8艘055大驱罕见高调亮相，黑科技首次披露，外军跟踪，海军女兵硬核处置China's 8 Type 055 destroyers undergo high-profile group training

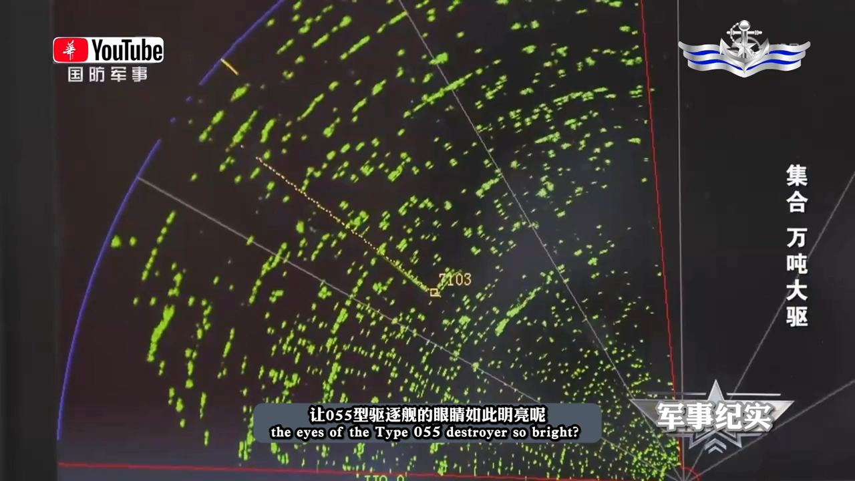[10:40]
驱逐舰的眼睛如此明亮呢答案就是射屏综合集成技术